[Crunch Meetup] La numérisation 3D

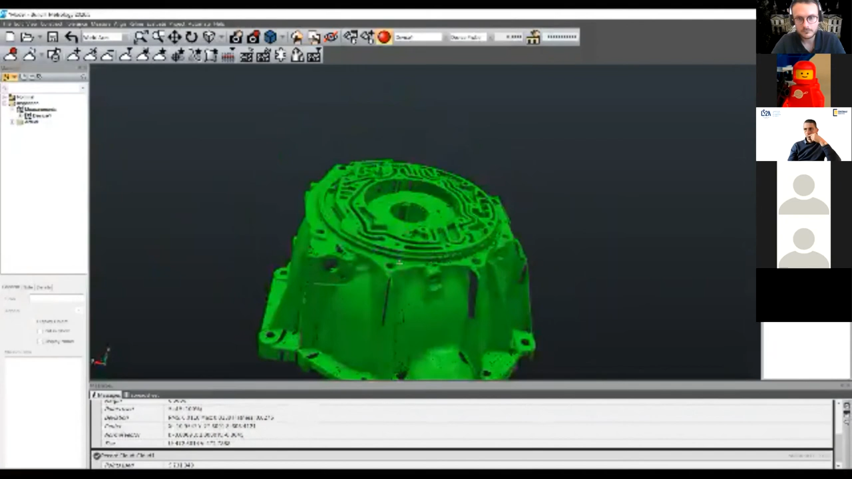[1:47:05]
Donc voilà, on en récupère donc un nuage de points qui correspond à la géométrie extérieure de la pièce en,
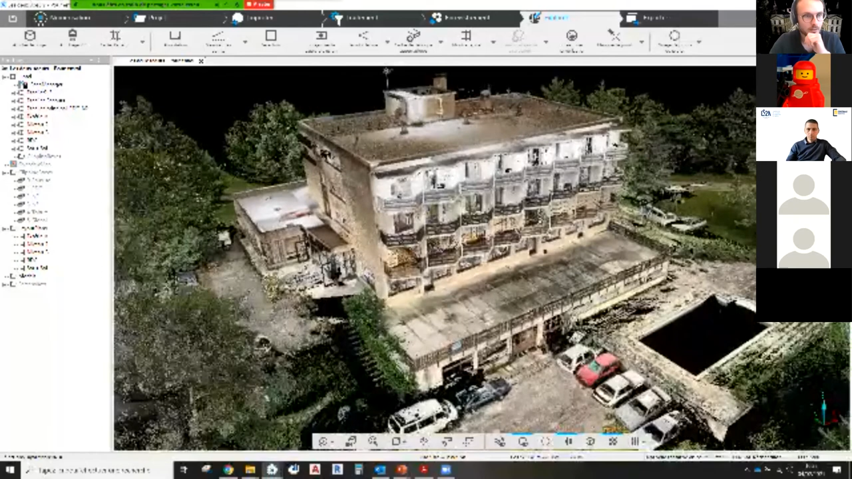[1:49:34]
Donc là, nous sommes sur du nuage de points au focus, nuage de points colorisé pour une grande partie, sauf pour le dernier étage que nous avons fait en noir et blanc.
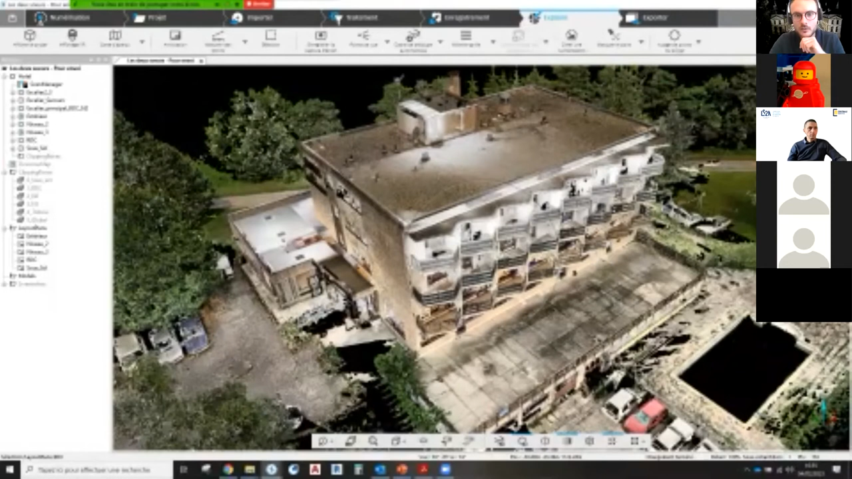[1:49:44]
Et hop, nous pouvons du coup récupérer de la donnée jusqu'à 350 mètres.
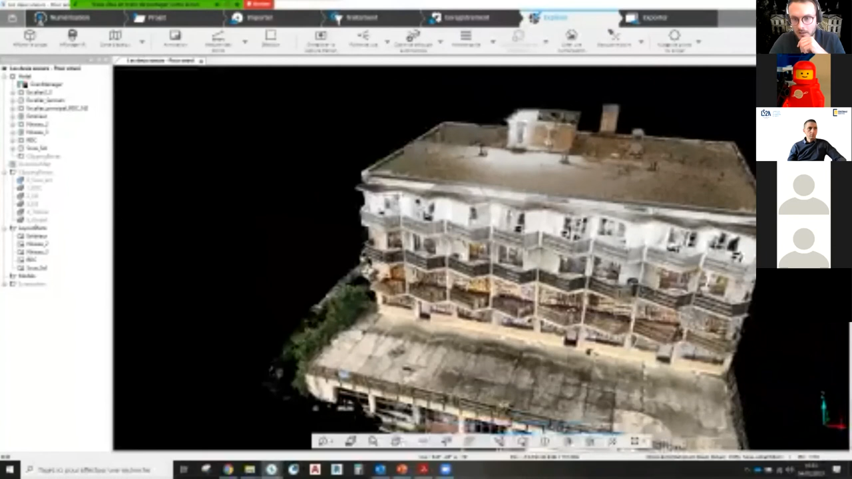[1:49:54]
Donc c'est ce que nous avons fait sur la toiture du bâtiment pour mesurer la toiture et les environs de ce bâtiment-là.
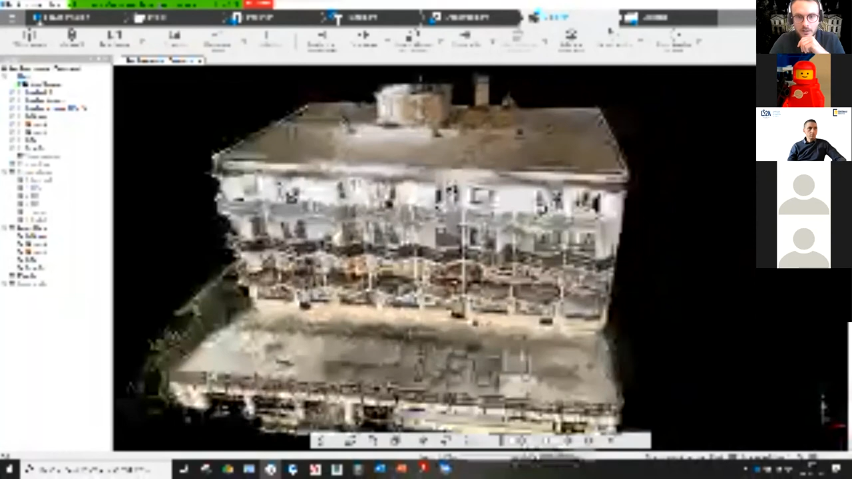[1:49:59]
Et du coup, la donnée devient légère.
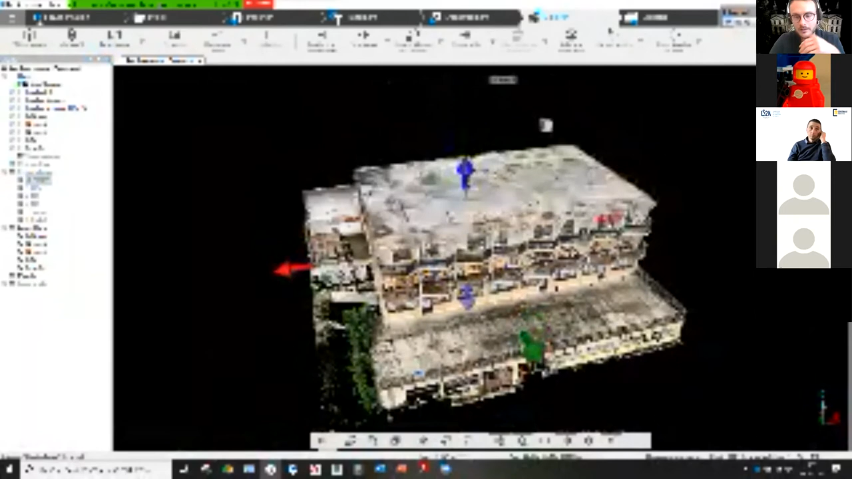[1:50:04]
Votre chantier est récupéré sur votre PC.
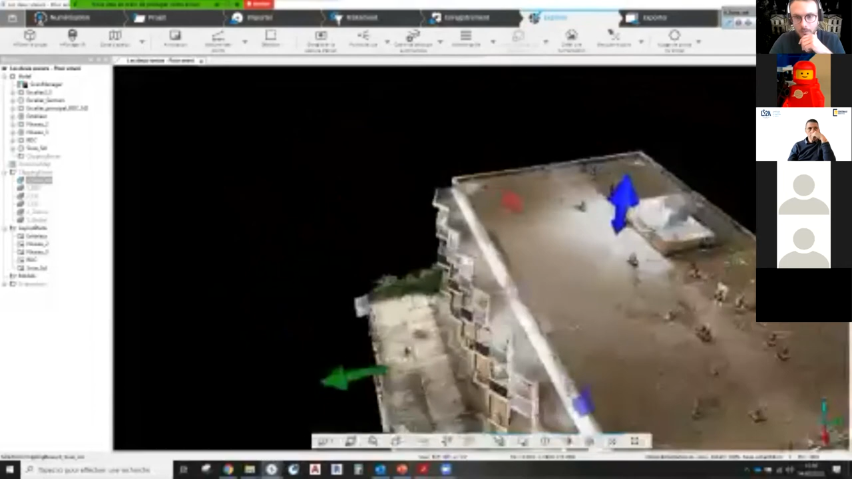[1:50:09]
Et vous allez pouvoir, du coup, récupérer tous les éléments, créer des orthophotos,
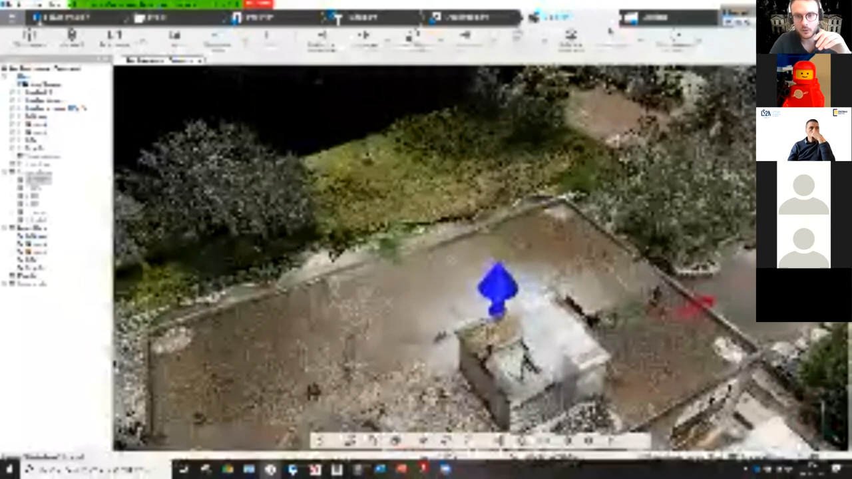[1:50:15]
intégrer ce nuage de points-là sur AutoCAD,
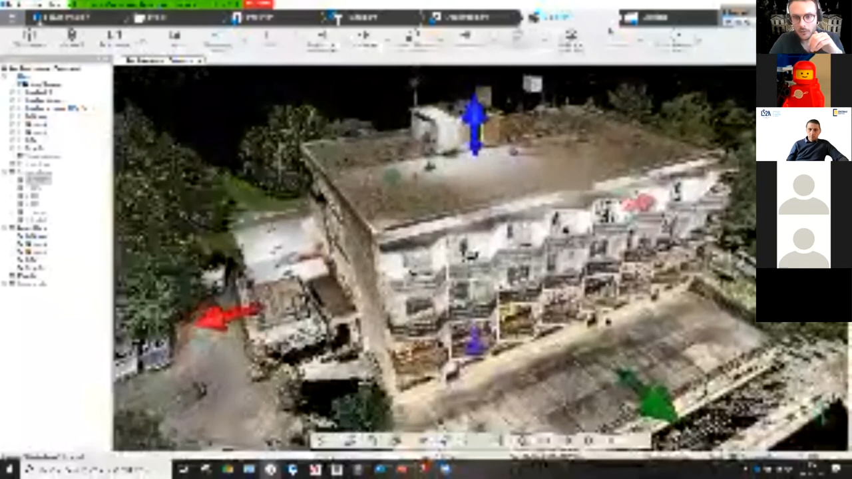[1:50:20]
Revit ou sur beaucoup d'autres logiciels en fonction des logiciels. On va avoir des exports différents pour pouvoir redessiner vos différents éléments, faire la visite virtuelle ou des choses comme ça.
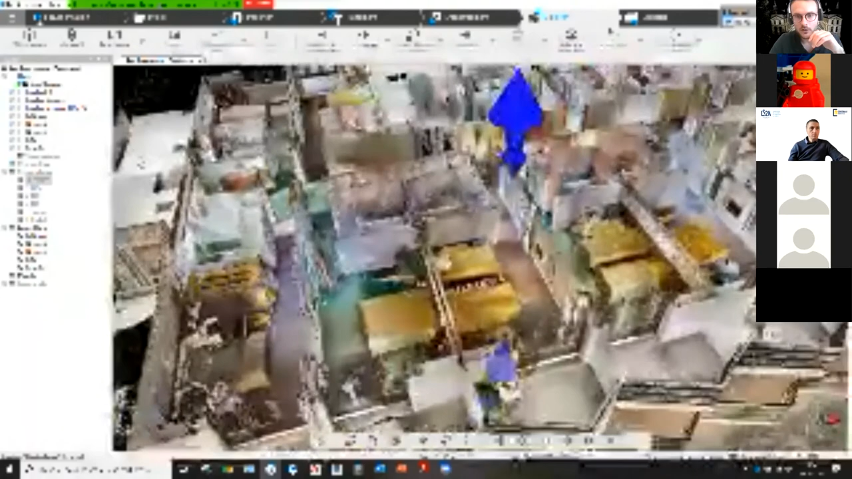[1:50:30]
Donc là, on récupère un immeuble de 3 étages plus rez-de-chaussée sur son PC en une journée de scan.
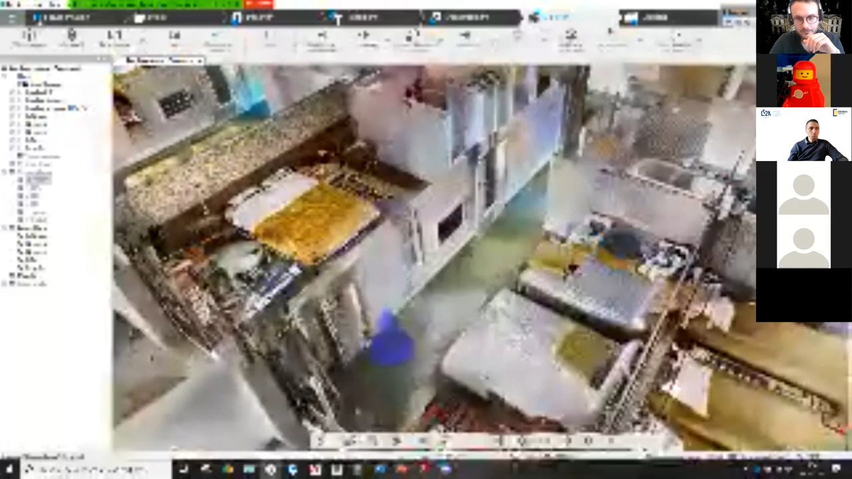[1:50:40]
OK. Alors, ça, c'était pour le focus.
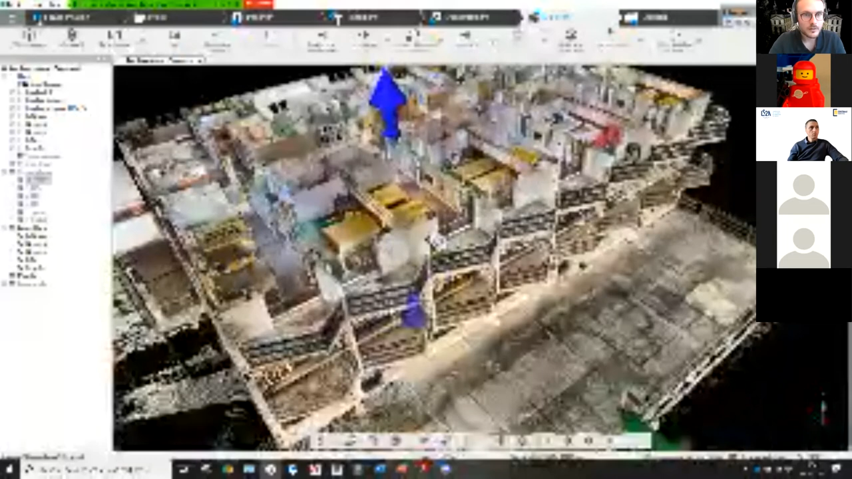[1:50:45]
Donc, 240 scans sur ce projet-là.
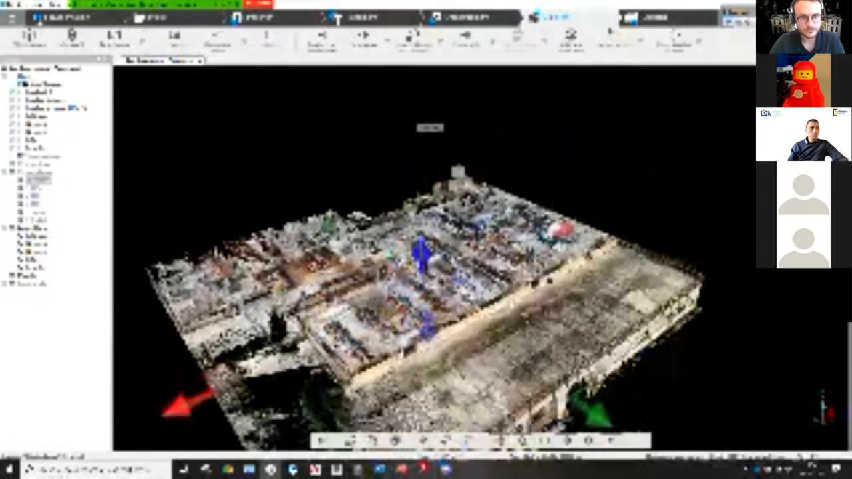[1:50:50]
Et ensuite, on a sorti donc le nouveau matériel, le Faro Freestyle.